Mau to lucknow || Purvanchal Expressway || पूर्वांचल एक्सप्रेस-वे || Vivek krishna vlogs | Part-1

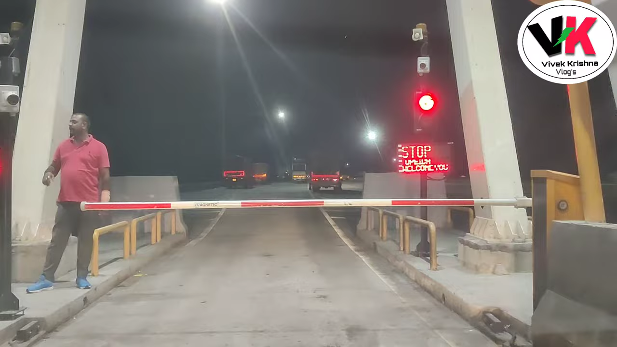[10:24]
अब यहीं समाफ्ट होता है एक किलो मीटर आगे से हम लोग लखनाओ के लिए कट जाएंगे
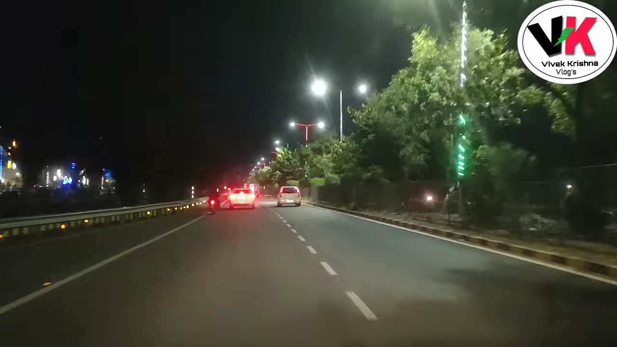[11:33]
रात में लोगुट दिख रही है जहां से हम लोग को टन लेना है कि पीज़ यह दो
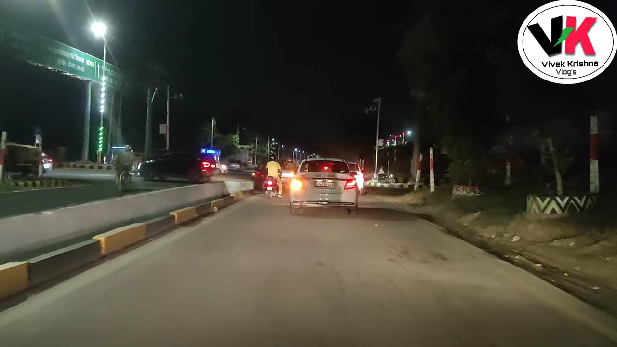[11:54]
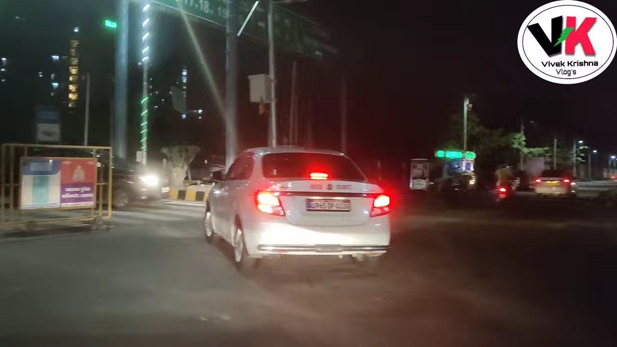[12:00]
तो यह ब्रिंदावन योजना का एरिया है जहां पी इन्वेस्टर समीट हुआ था जहीं पास में भगल वाले ग्राउंड में हुआ था मतलब हम लोग पीजी आई आ चुके हैं आप देख सकते हैं राइट